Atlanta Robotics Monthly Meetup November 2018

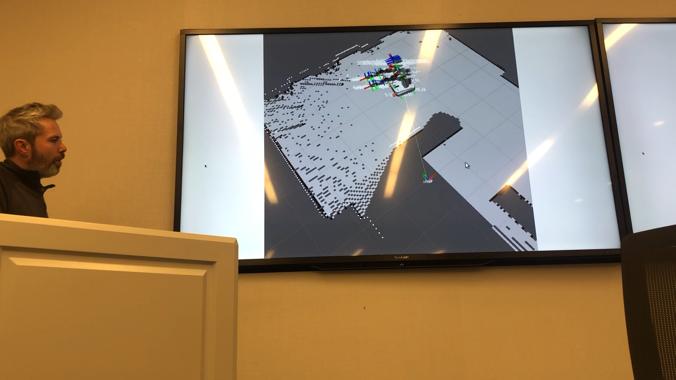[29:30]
So one of the cool things that we're working on right now is something called, uh, the hardest part is this localization. So when robots talk about localization, this is something called, uh, SLAM.
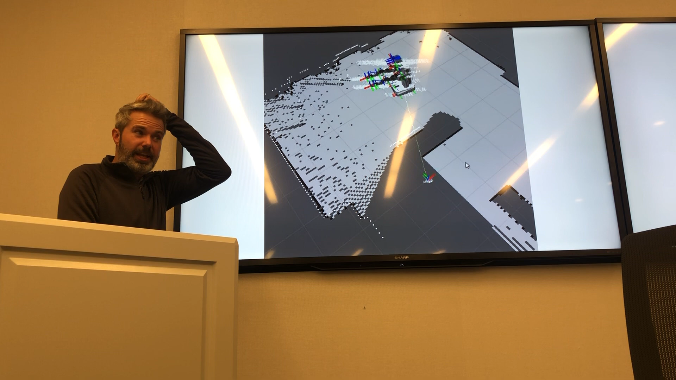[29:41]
Uh, and SLAM is simultaneous localization and mapping.
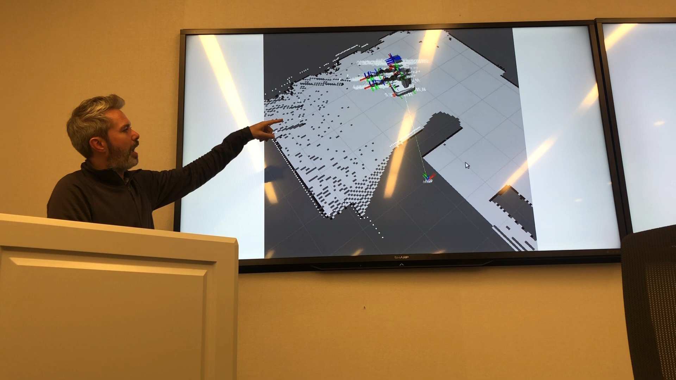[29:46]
So when a robot, in this case, this robot is in simulation mode, a lot of these, uh, drawings here are sort of devices and sensors, and they're showing you their sort of X, Y coordinates that way. And what we do is we talk about those being attached to the frame.
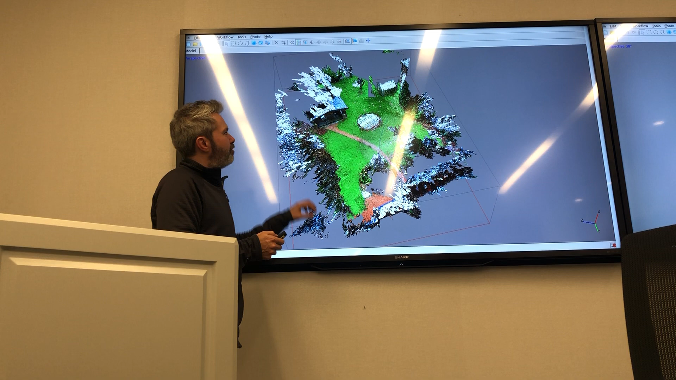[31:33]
And R tab map is very cool because what it does is it uses cameras. Uh, I talked about those cameras and a little bit of depth to basically map along. Now this is neat because a robot kind of walked around in here, mapped all this, and then we pointed ourself up in 3D and said, Oh, look at what we're looking at. Clearly there's a house here. There's some trees here and it looks like all this lawn that needs to be mowed, right?
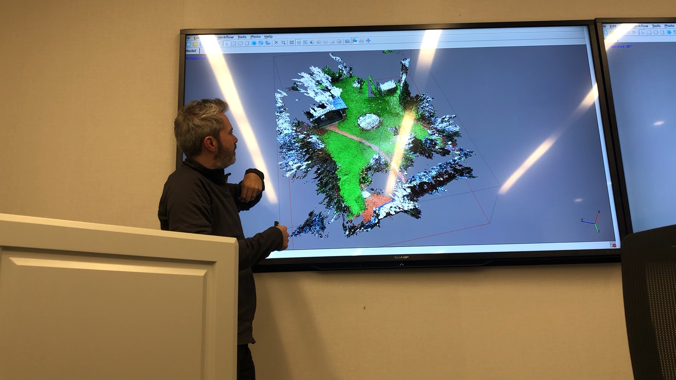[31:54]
So that's all just from the camera? That's all from camera and depth. So this is an RGB camera or a stereo camera along with a camera. Uh, and so you can do this with like multi, uh, as well, which is kind of cool. There's some new algorithms coming out.
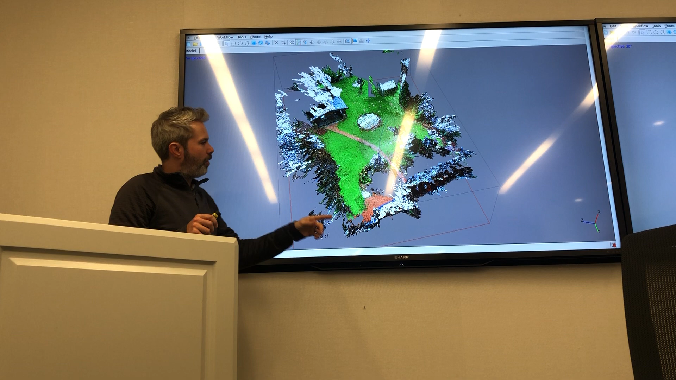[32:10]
Um, the ones that we're working with, um, this one is really cool. This is the R tab map.